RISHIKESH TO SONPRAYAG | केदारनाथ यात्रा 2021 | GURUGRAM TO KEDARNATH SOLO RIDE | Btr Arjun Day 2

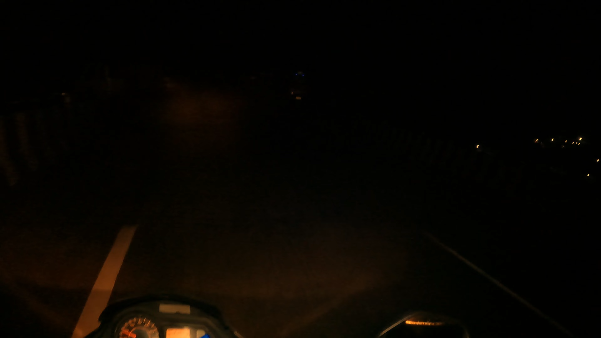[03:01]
ये इमरजेंसी के लिए यहाँ पे एक एम्बुलेंस खड़ी हुई है और लैंड स्लाइड इतना ज़्यादा है इस रोड पे, इतना ज़्यादा लैंड स्लाइड है।
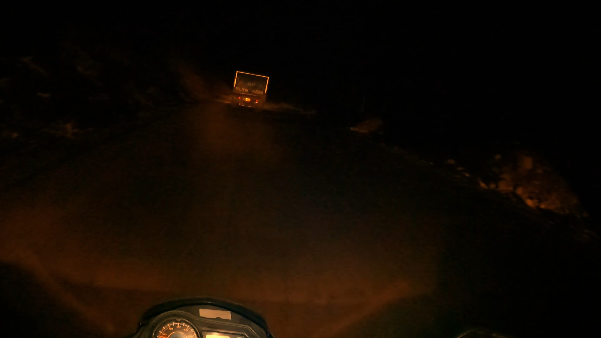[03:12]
तो सोचो कि बारिश के टाइम में कितना दिक्कत होता हुआ यहाँ पे ट्रैवल करना। ये देखो लैंड स्लाइड, कई कई जगह तो 70% रोड ने कवर कर रखा है।
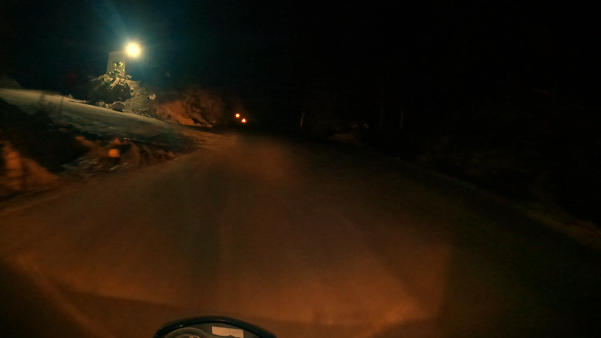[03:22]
ये देखो जितना ये रोड बना रहा उतना प्रकृति ने लैंडस्लाइड करके अपना हिस्सा वापस ले लिया है।
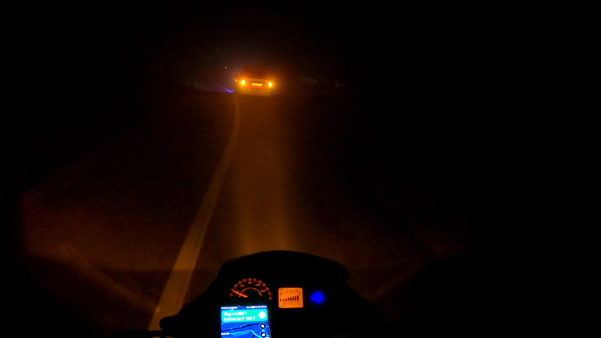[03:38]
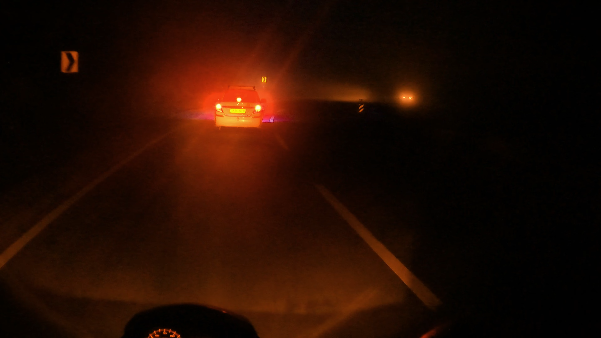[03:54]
बिल्कुल भी नहीं दिखाई दे रहा है।